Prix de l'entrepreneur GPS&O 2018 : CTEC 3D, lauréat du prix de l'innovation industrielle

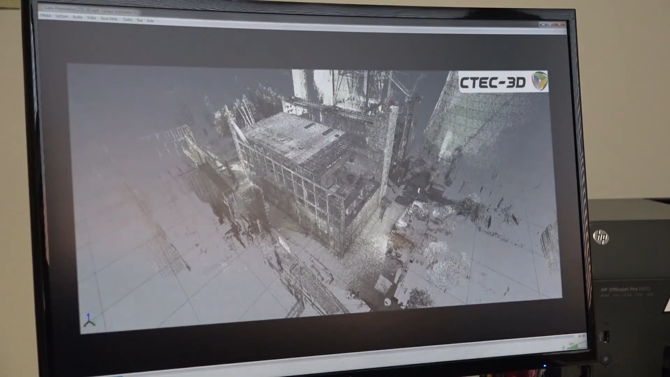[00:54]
On utilise différentes têtes de mesure pour générer un nuage de points. Ce que vous voyez à l'écran c'est un relevé laser.
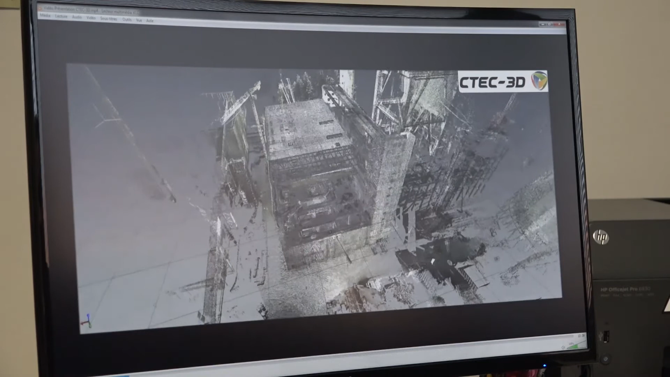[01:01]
Là on a à peu près 200 positions, c'est une centrale thermique en Slovénie. L'objectif était de reconstruire cette centrale en modèle 3D.